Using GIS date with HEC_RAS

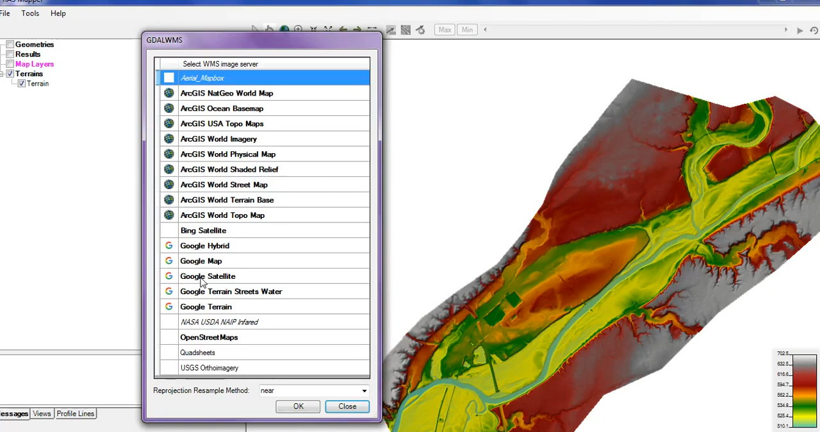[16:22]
سو أوكي جوجل ماب أو أي شيء أنت تستخدمها بحيث تستدار عليها عن طريق الويب سايت الخاص بيها فو أوكي جوجل سو أوكي هيات اللي تشوفونها تقريبا تكون واضحة أمامكم نرجع الخطوة اللي بعتها بعد ما سوينا لها هسا نرجع الخطوة اللي بعتها واللي تثبت تقريبا هاياته أهم خطوة هنا اين راح نجي نبين الأحداثيات الخاصة بهاي الخريطة شون أقدر أنا أنزل كل الأحداثيات الخاصة بيها سو نرجع هنا هسا شون أنا أريد أمثل
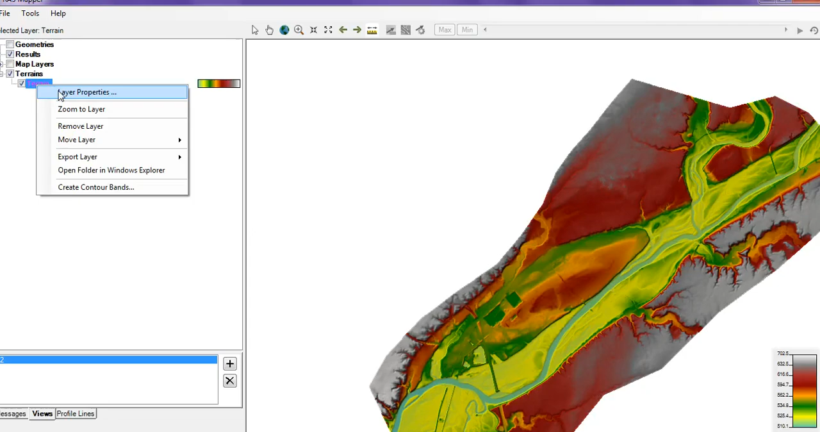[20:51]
اوبشن روح على اول خيار طبعا نضغط عليه لك ايمن لير بروبرتيز بروبرتيز حسنا راح على كل خيار لكل واحدة بالمناسبة تقدر تغير بالبروبرتيز الخاصة بك ممكن تضيف بلوتكو كاونتر ترسم الحدود الخارطة الخارطة بالضبط وين هاي راح تفيدك كل شي انه ايضا تحدد اي خيار انت تريد ترسم الحد الفاصل الايمن اضيف اوبشنات داخل
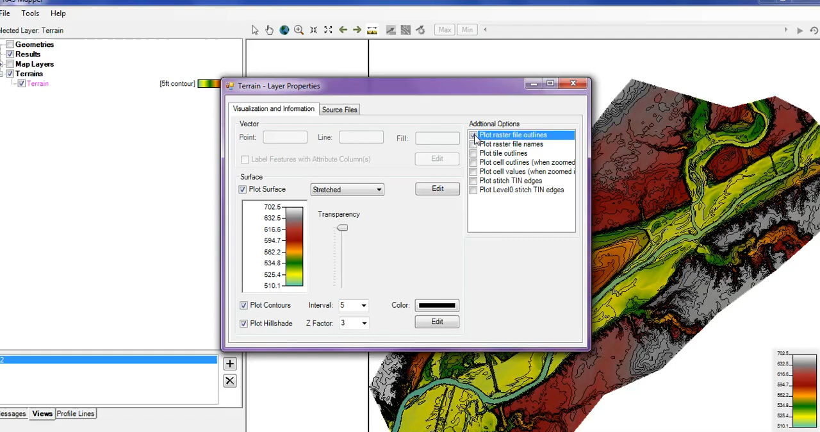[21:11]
الخريطة وكذلك مثلا تريد تحدد مقطع وين تضيفه بالضبط كاي مقطع انت تحتاجه تقدر تضيفه ايضا بمناسبة تطلع لك الاحداثيات بالكامل اي شي تقبل يعني